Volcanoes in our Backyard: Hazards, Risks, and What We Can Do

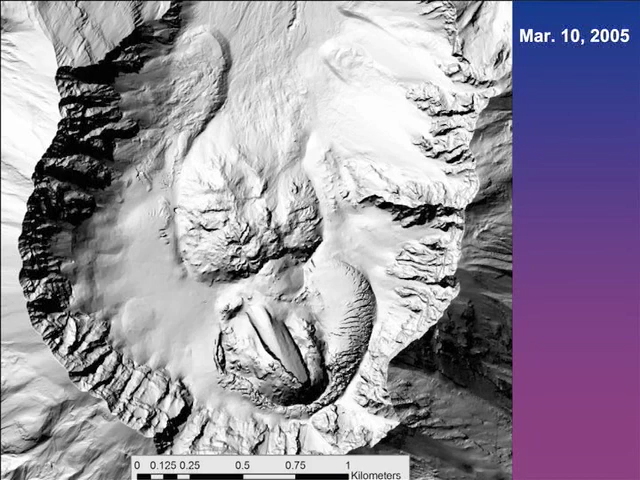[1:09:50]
October 11th, October 13th, October 4th, and I'm just going to keep on moving through these. Now we're in 2005, and here comes the second spine. It's about to hit the wall, it breaks up. Here comes the third spine. We're in July 14th, 2005, so a little less than a year. And activity is focused now over here.
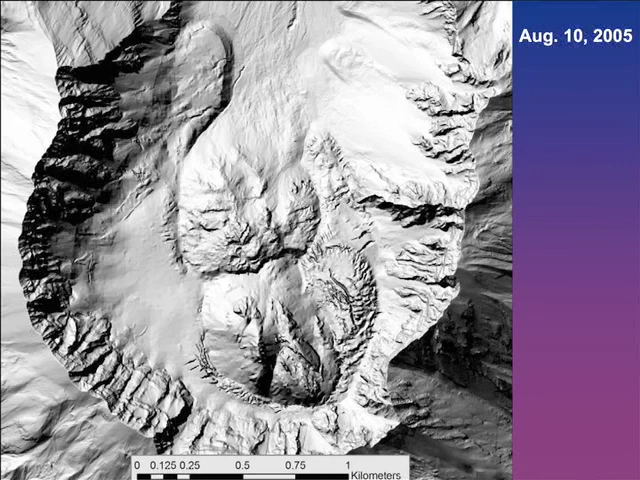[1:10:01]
And one of the things you can see is that these glacier lobes have started moving a little bit. There, the ice has been pushed aside and it's starting to flow downwards. And there's 2005, there's 2005, 2006, and I think that's the last one. Nope, one more. And one of the things that's happened since then is that these two lobes of the glacier have met in the middle and it
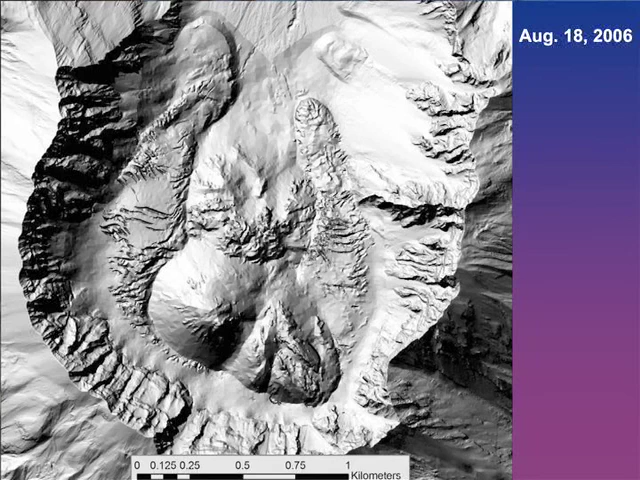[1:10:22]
started moving out towards the edge of the dome. It's the fastest moving glacier, fastest advancing glacier, I think, in the United States.